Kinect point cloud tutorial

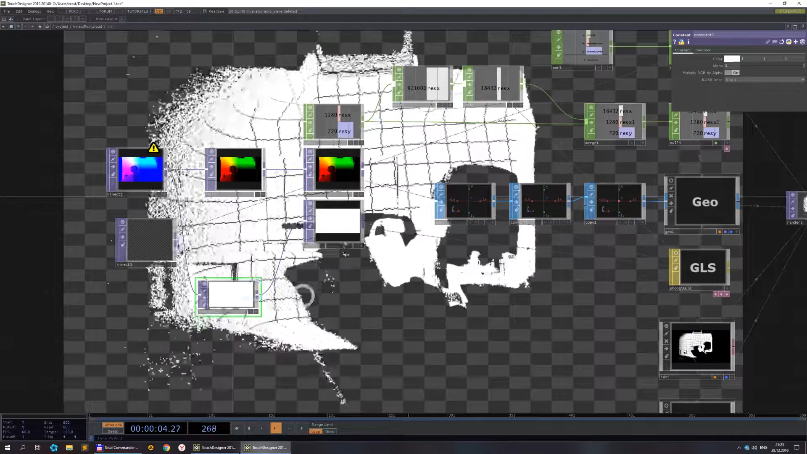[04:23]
use some color and use some color as well so the main difference in the end you got is that here with
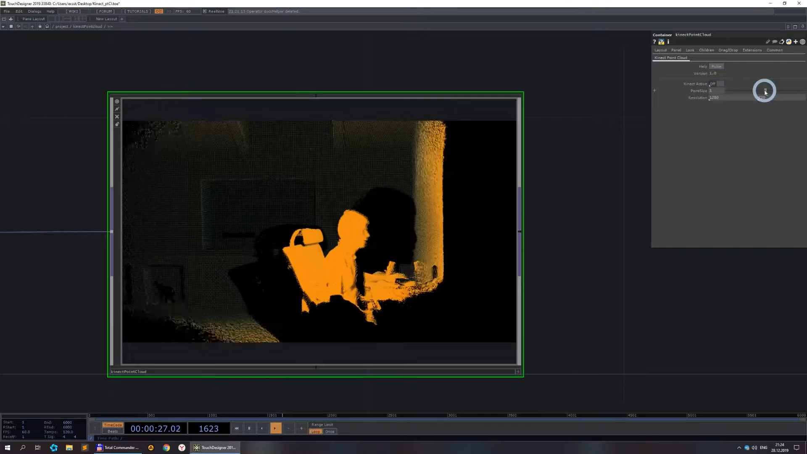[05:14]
can adjust the size and the resolution
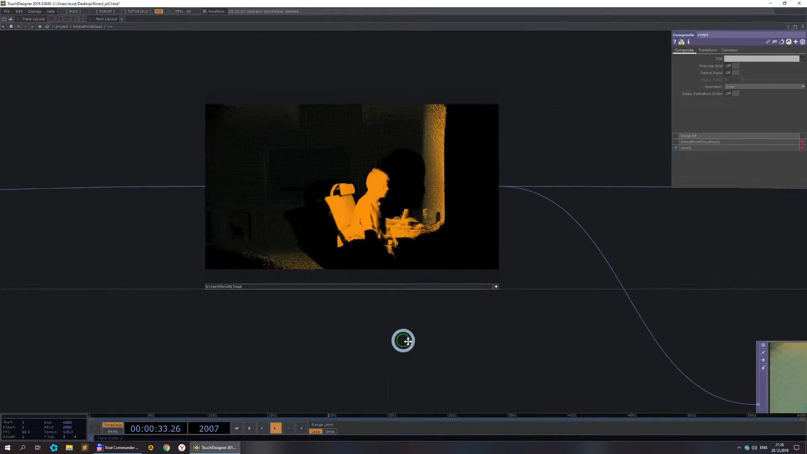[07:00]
make a viewer active and move camera a bit closer
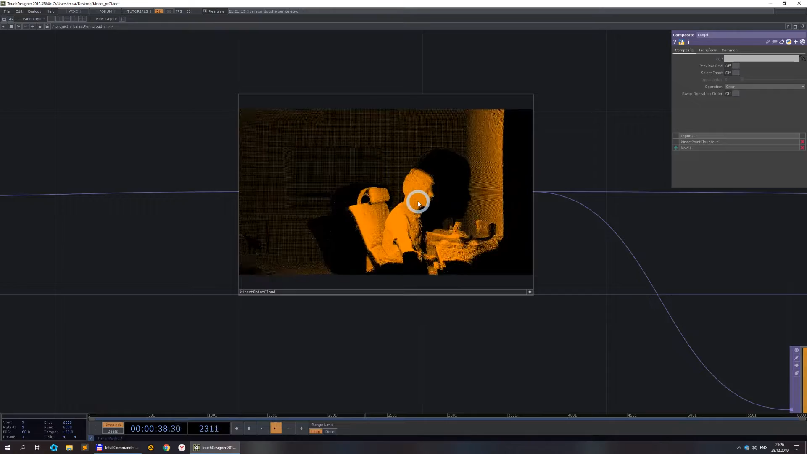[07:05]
so we have a sharper image do we have a sharper image here as well not so
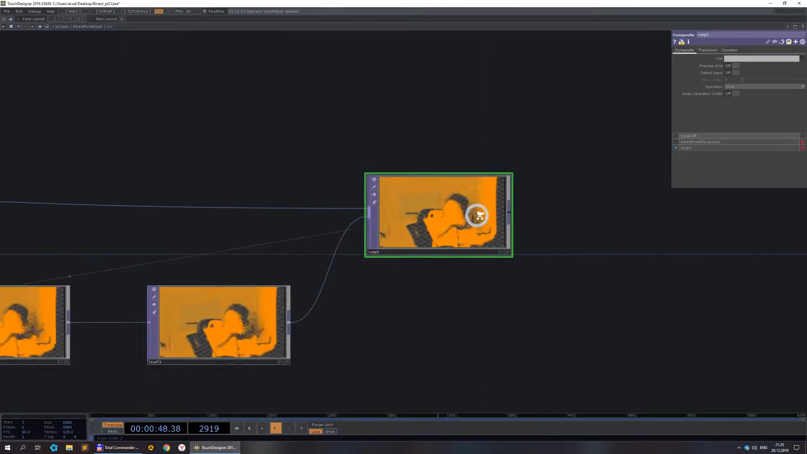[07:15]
much so let's just add a threshold here
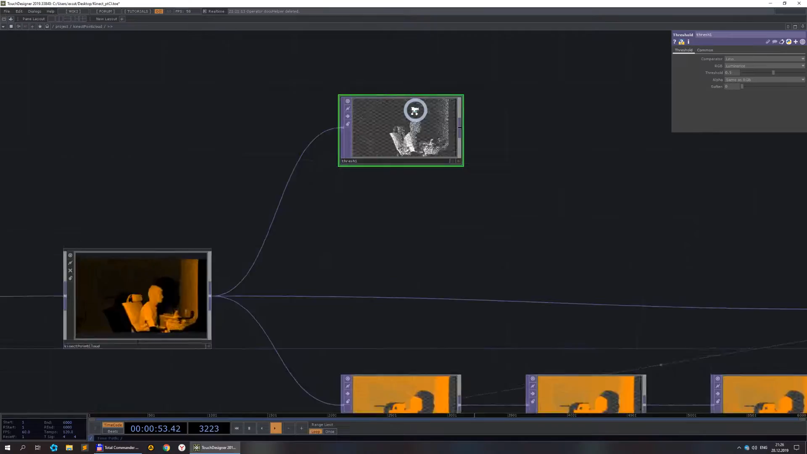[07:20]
find a good value to separate me
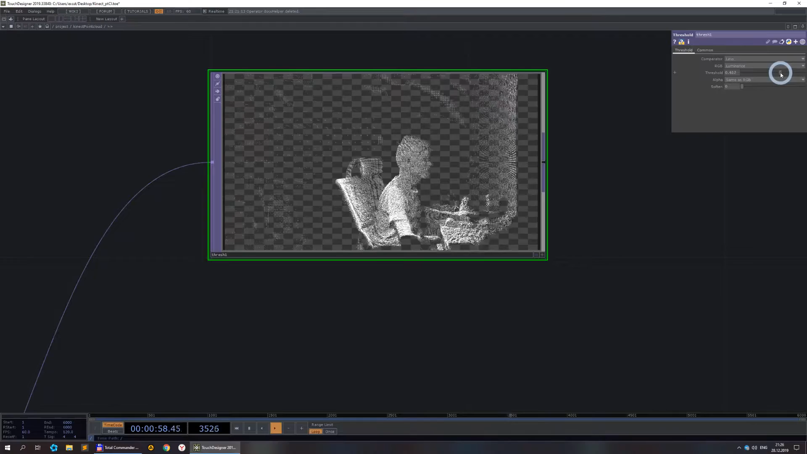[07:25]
from everything else and add another composite
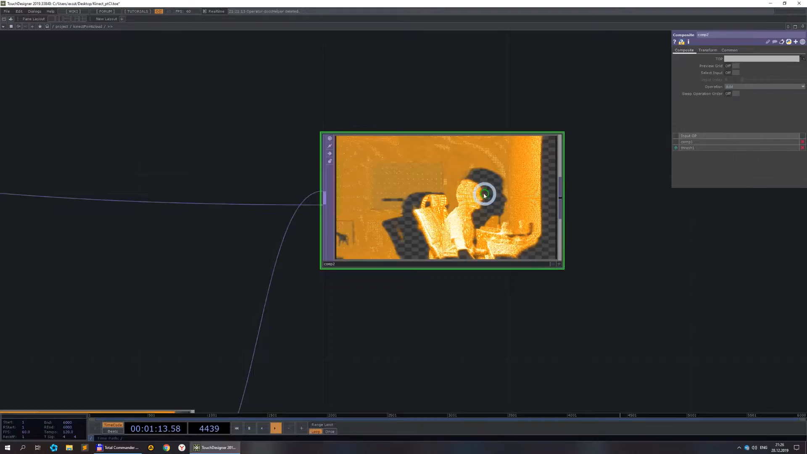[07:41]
and to make an image more sharp and let's use I don't know add maybe not add maybe maximum okay
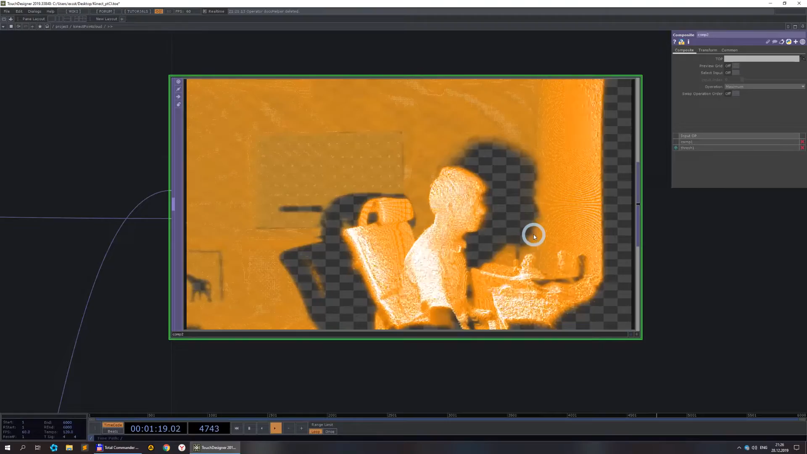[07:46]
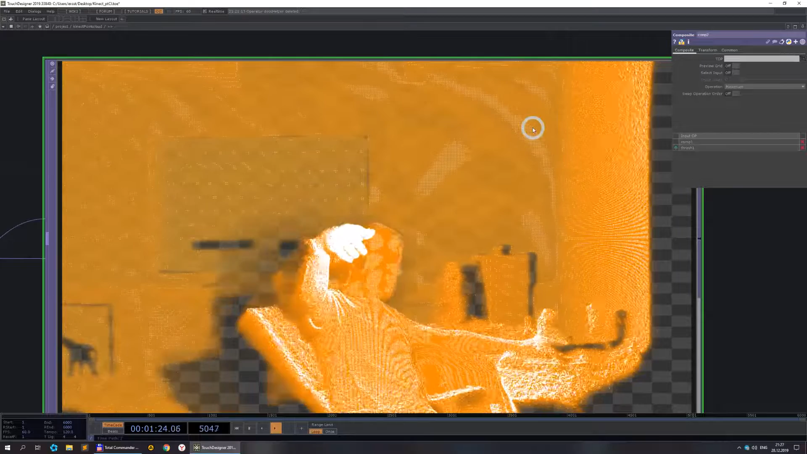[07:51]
okay this is not very good yet but we will work
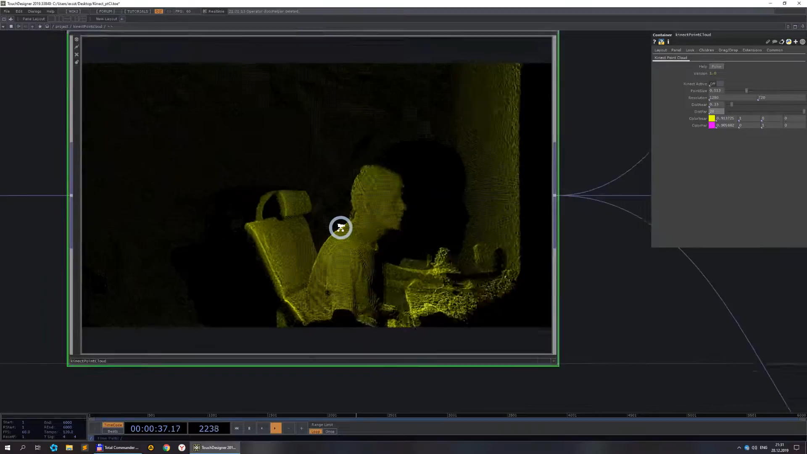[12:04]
okay where is my far color i can't see it so something is wrong something is wrong specify
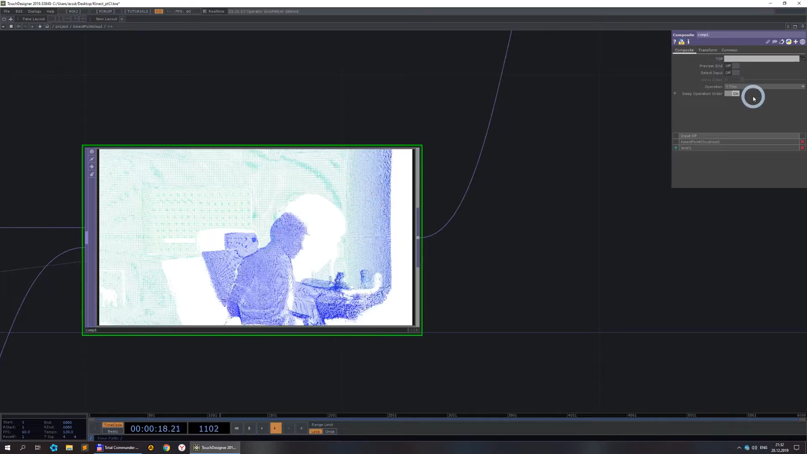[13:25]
choose a different parameters and find something that you
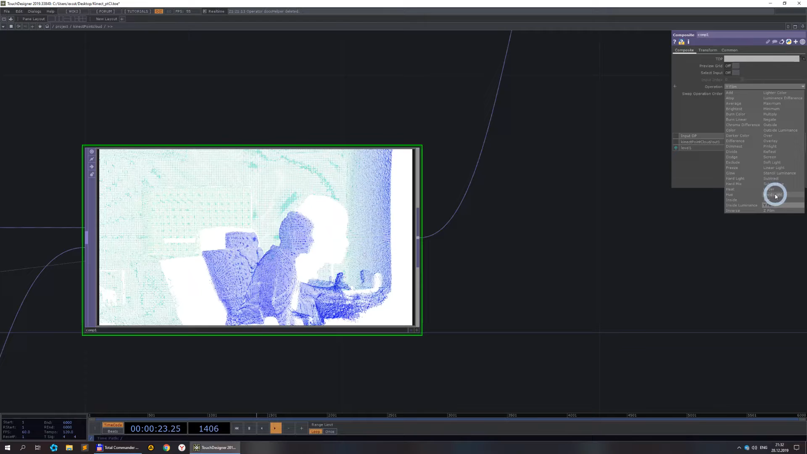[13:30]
like like oh okay i like this one
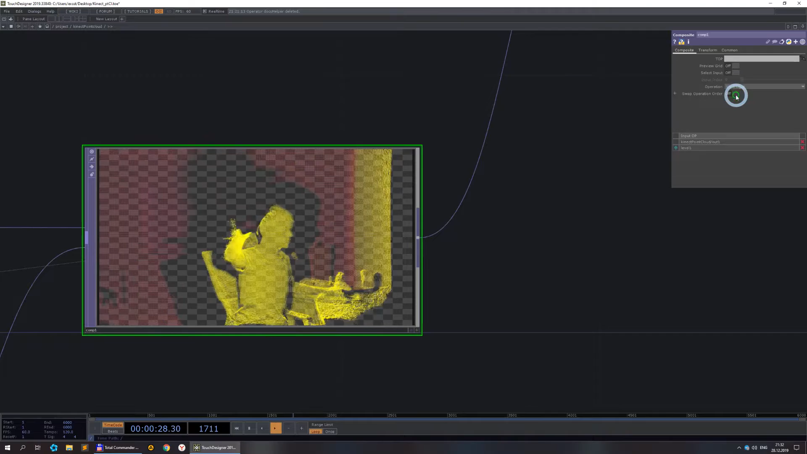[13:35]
yeah this one good enough for me
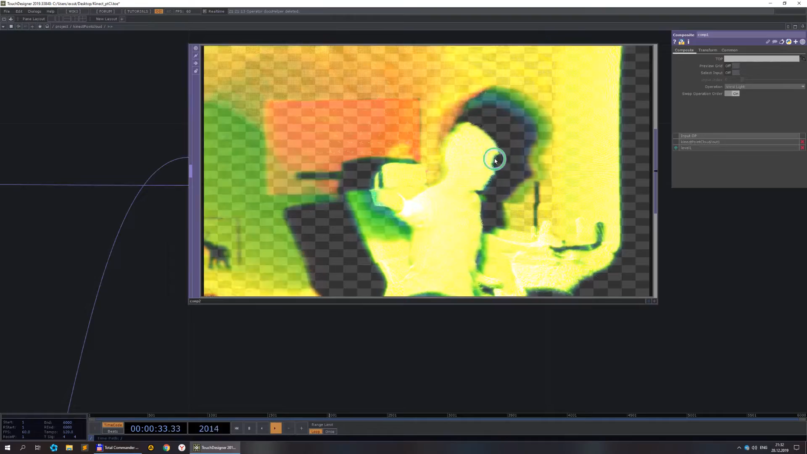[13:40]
let me see what i have here
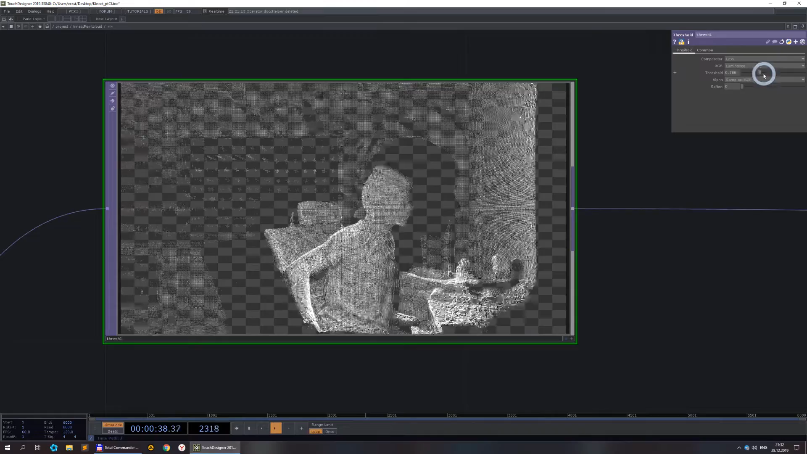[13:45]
maybe i don't want the far color
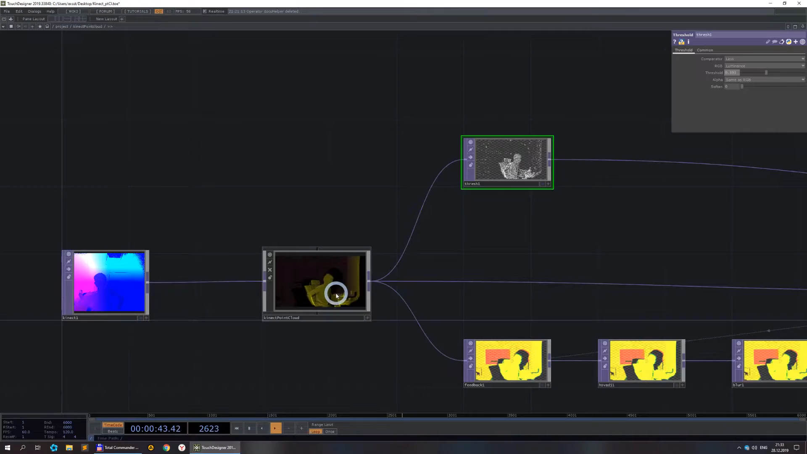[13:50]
color here so if i made it a bit darker
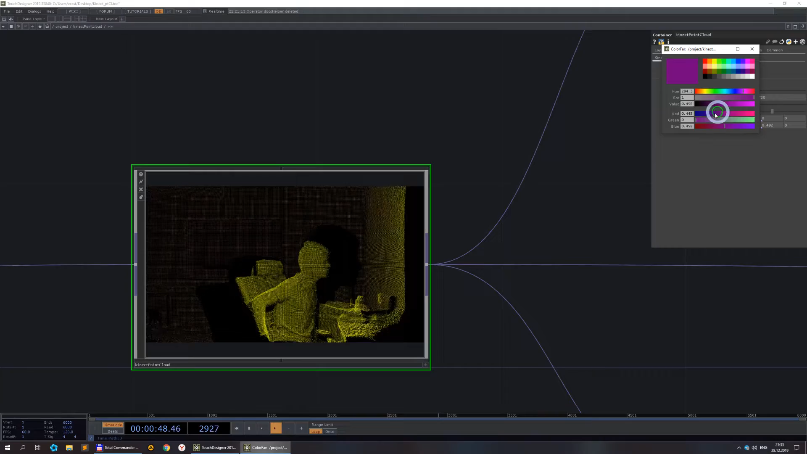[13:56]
a bit darker and a bit bluish i almost